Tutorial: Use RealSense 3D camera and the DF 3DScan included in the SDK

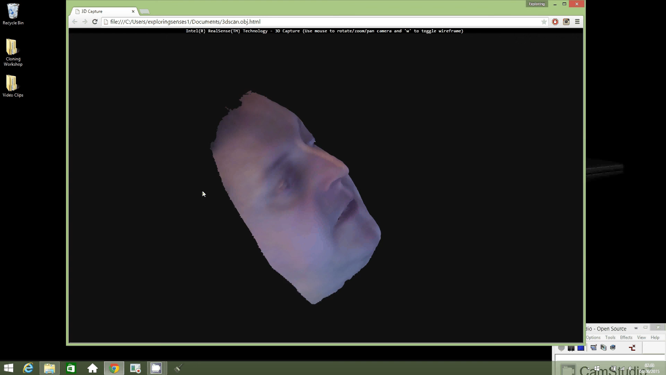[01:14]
If you left click and hold it down, you can rotate your scan. If you use the mouse scroll wheel, you can zoom in and out. So right click and hold to move around.
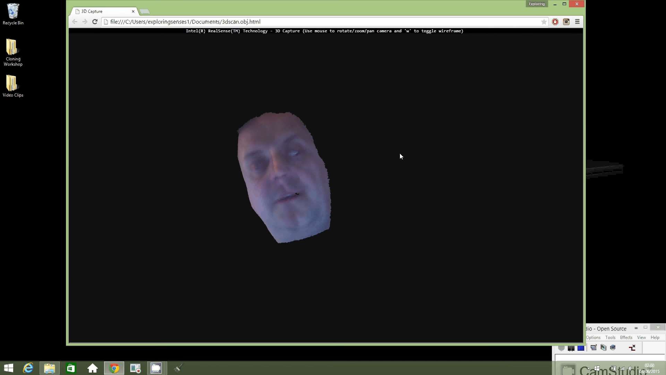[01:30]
Left click and hold to rotate. And scroll wheel for zooming in and out. I'm using Camtasia to record this. But we need to use this program to record an animation using this 3D scan image that we've created.